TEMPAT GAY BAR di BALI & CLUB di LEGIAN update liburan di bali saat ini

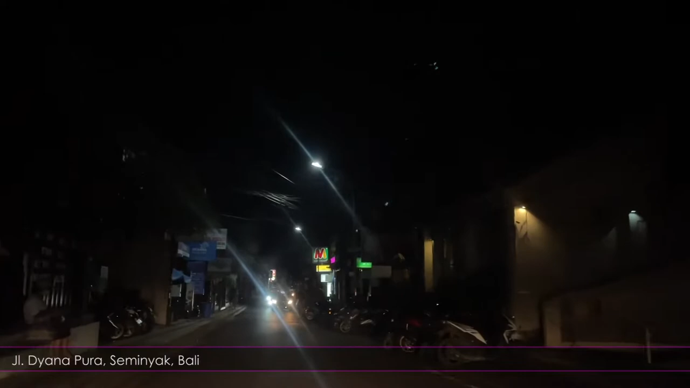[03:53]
Nah ini di depan udah kelihatan G-Club yang kita lewatin tadi Dan ini
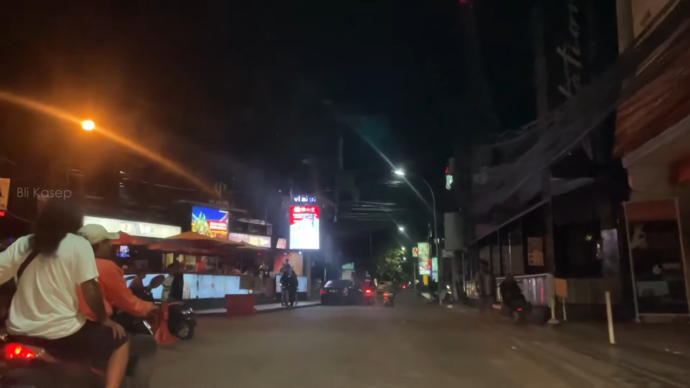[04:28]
sih Terus di depan ini ada slingshoot Slingshootnya tutup
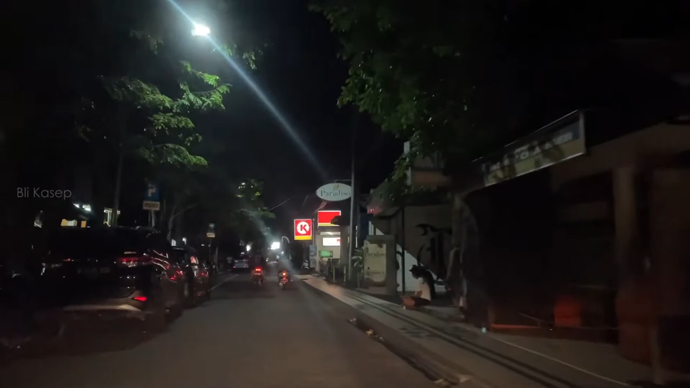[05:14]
rata-rata toko-toko di sini itu udah pada buka Walaupun belum 100% Tapi ini udah